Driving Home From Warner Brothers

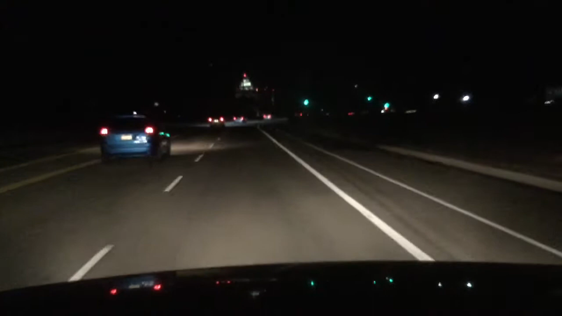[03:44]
we came we saw we conquered i'll talk to you some other time tomorrow i'll be back in redback to do robert revine's show um so i guess i'm crashing the car right i'm just wake up i'm going to work tomorrow
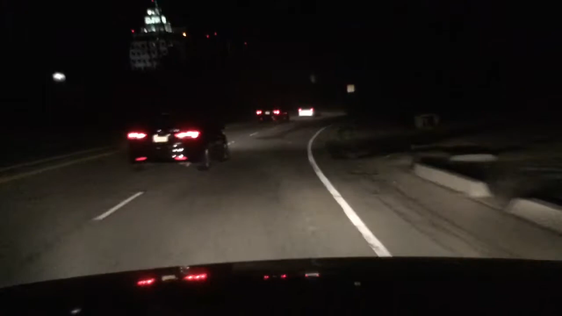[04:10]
because my call time is 7 a.m but i like no my bed's too comfortable for that that's right home that's abc i don't think you'll see i think it's too late but if you can spot it the building over there is abc studios
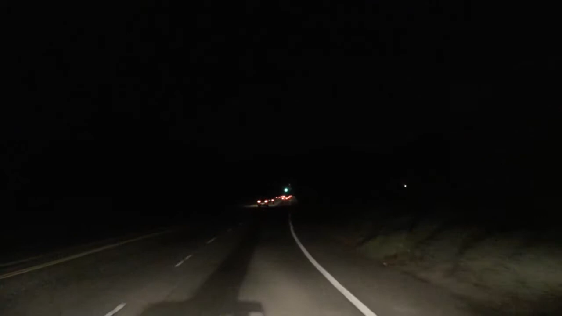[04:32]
i like warner brothers because when i see like like a big thing of ellen the generals and all these other people that i've known of forever before i even came to the u.s it's exciting all right talk to you later bye good night